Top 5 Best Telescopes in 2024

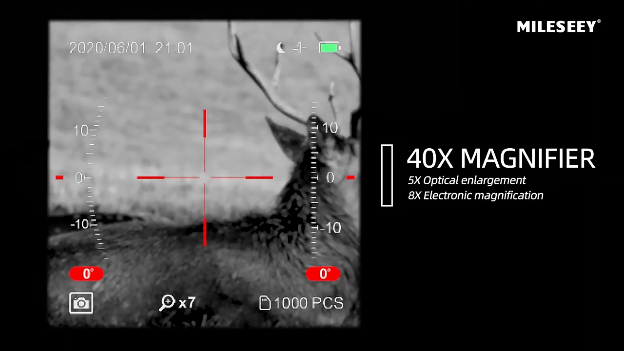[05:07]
It features 5x optical magnification and 8x electronic magnification, providing a powerful and detailed view of your surroundings.
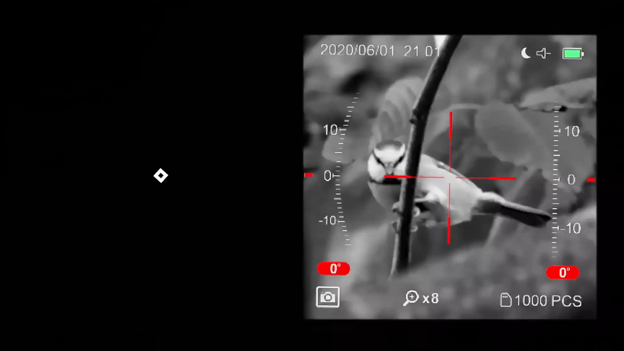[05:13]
The built-in camera allows you to capture every moment, whether it's a breathtaking sunset or a rare nocturnal encounter.